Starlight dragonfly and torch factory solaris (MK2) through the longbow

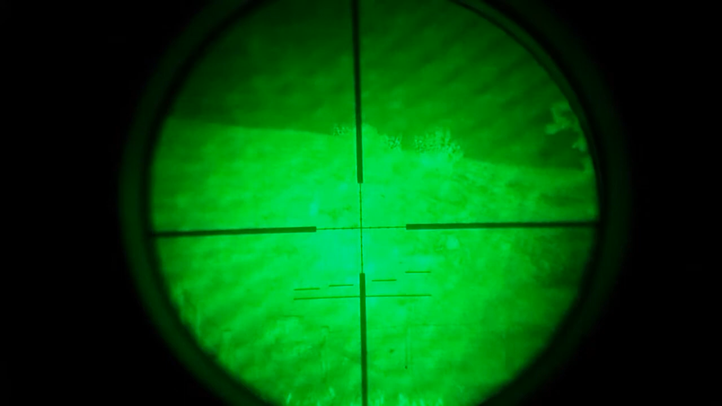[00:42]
Now, this is the Torch Factory Solaris. This is the Mark II model, I suppose you could say, which has been modified to avoid the black spot which we're getting in the middle. This is on full beam, 200 yards again. Full beam. Now, I shall back it off to flood.
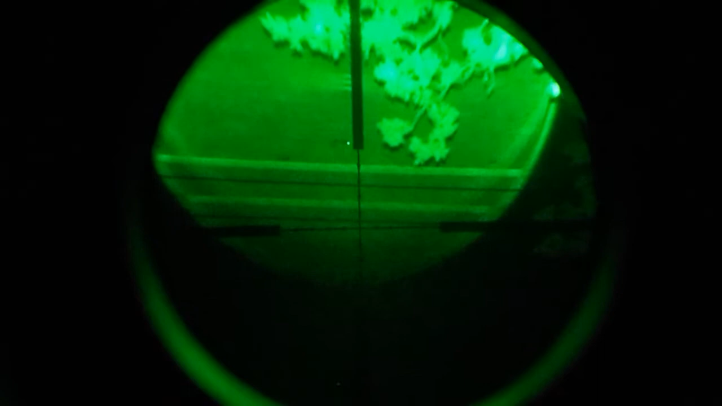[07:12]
And that's as good as we can get. Now, I'm struggling to get the longbow mounted up, because I'm starting mounting torch on top of torch.
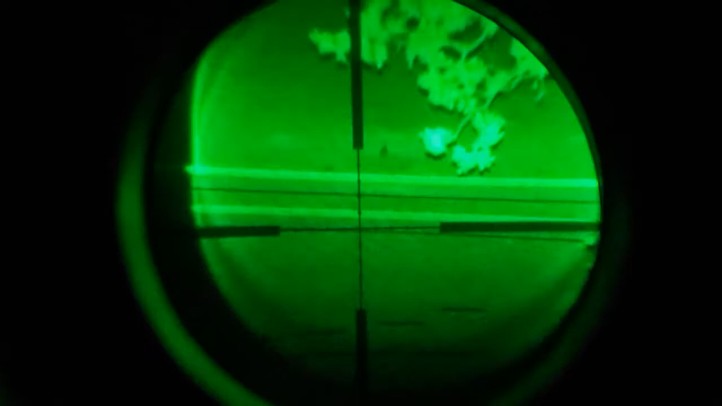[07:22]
Now, that's the longbow. That's a fully focused beam. And the hair has probably made its way out to, I don't know, 350 yards, possibly, up the hill. Now, if that stays there, we'll have a little look with the Solaris and see what you think.
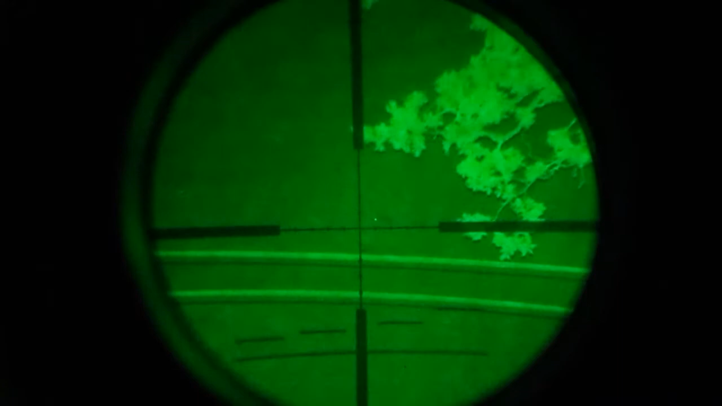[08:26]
So, for me, looking through the phone, looking through the scope, you seem to see that quite well. I'll overlap it with the Dragonfly.
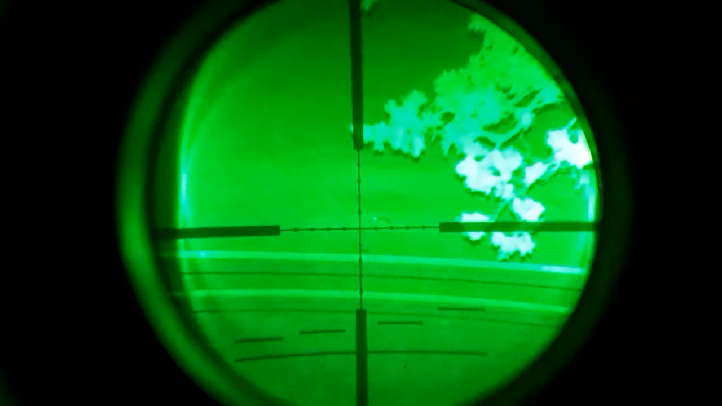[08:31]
And that's the Dragonfly on its full power. Now, I shall back the Dragonfly off to its widest setting. I think this hair can see me playing about here, actually. Now, that's just the Dragonfly. That's the widest setting.
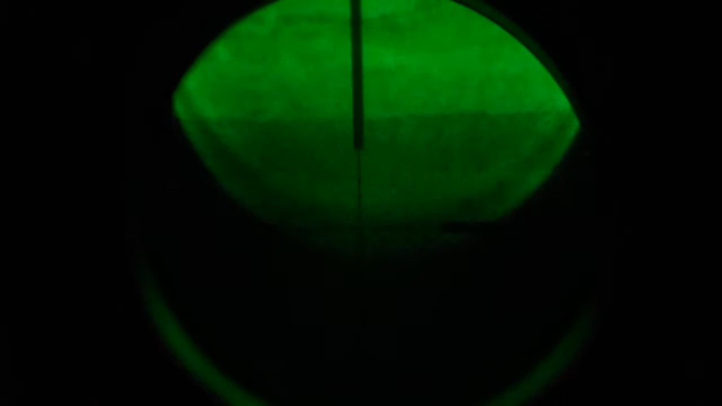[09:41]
Now, as I said, I don't know how well it'll show up once it's been uploaded. But you can see that wall, that's 500 yards and that's as light as can be. Just as a shame there's no hairs up there just now. That'd be quite nice to compare. There's one there, but that's going to be, what, 450 possibly to that one.
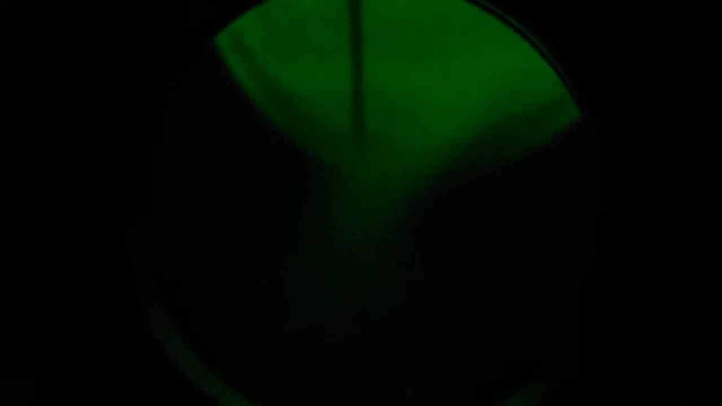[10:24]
Now, I'll overlap it with the Solaris again. If I can find the button. Right. That's the Solaris on now. That's it on its highest setting and its tightest beam. Now, you can still see the wall fine. Back it off a bit.
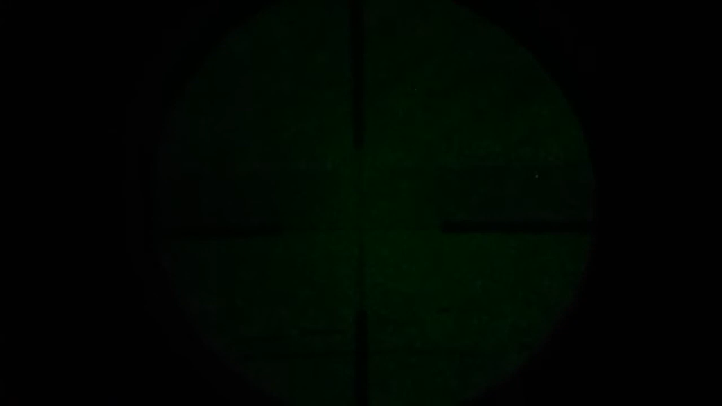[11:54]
There you go. Back on to full power again. Now, as you can probably see, this is a vast improvement over the first one, I think, anyway. I don't know what it's like looking through all the digital stuff, but with tube night vision, this is a huge difference compared to the first one.
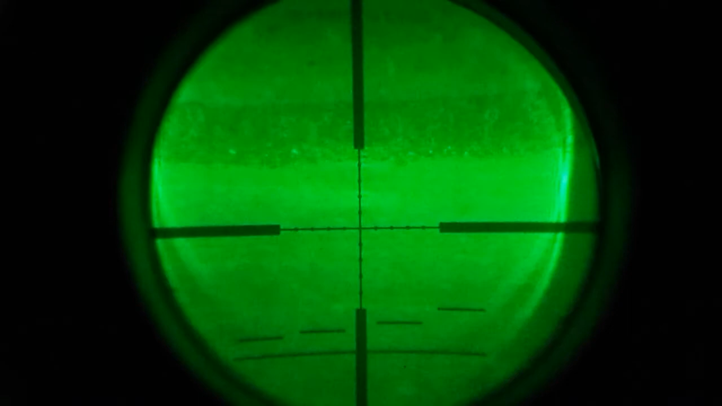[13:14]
as it's only got one power setting that's on full power on its tightest beam now the reason the phone's not wiggling about as much as normal I bought one of these G-Line scope adapters from Night Shepherd, I think that's what it's called anyway I'll be able to find them on Facebook they do all various sort of backplate fittings just for you screw it on to the ocular your scope
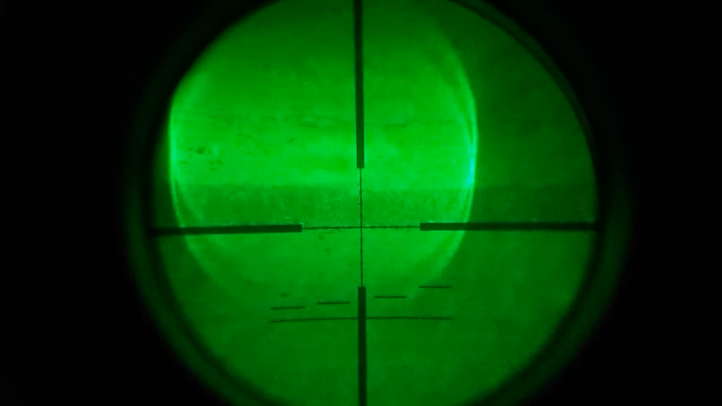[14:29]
I'll zoom back out, I usually always keep the longbow on 5 times magnification anyway I'll never go to 10 see you can see it's a vast improvement if you go back onto 5 times just click so much more light
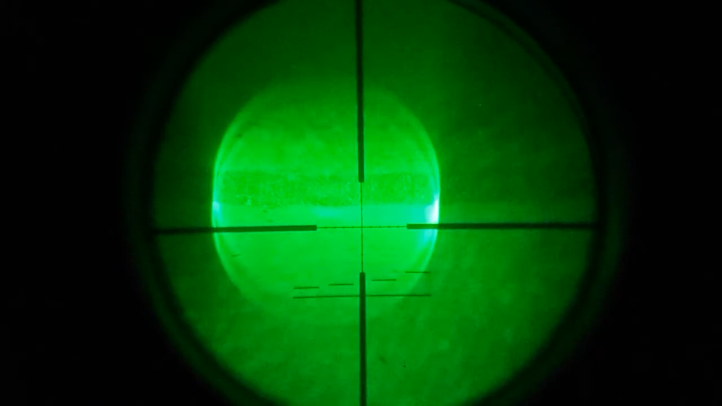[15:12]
see it looks pretty much just like that but just without being so bright
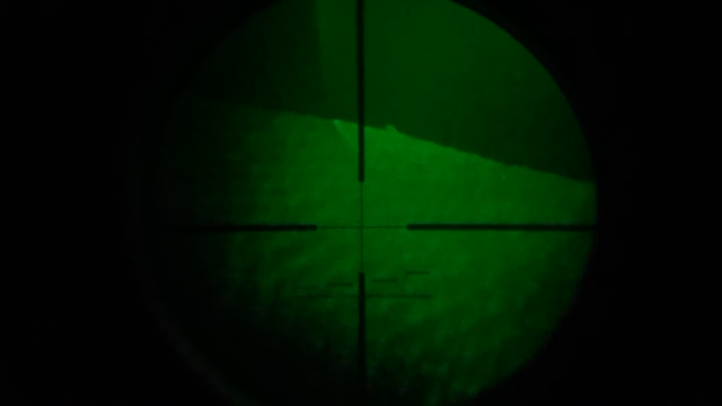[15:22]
now I've moved the rifle around the top of the hill that we can see there that is approximately 900 yards away those are some sheep walking down the hill there actually hold on I'll just go and double range, I'll range that just now that's not 900 yards that's only 800 yards away
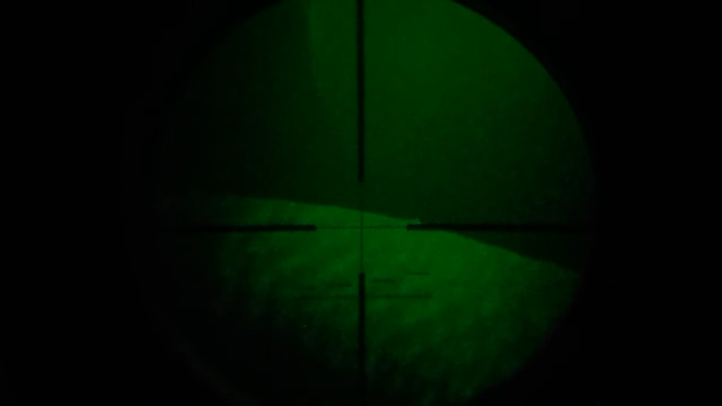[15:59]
as you can see there's all the sheep up the top there I shall zoom it in back onto 10 times magnification
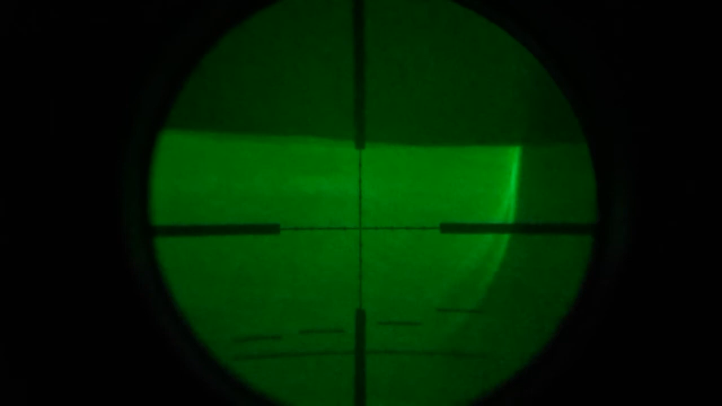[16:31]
the phone when I upload it to YouTube but the picture is far better just looking through the scope soprano the and the and the